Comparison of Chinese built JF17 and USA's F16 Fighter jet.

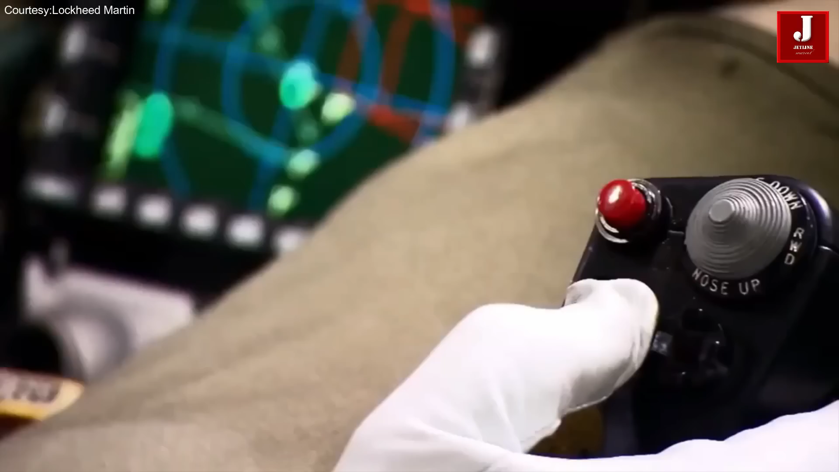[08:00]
One key advancement is the incorporation of state-of-the-art APG-83 ESA radar technology.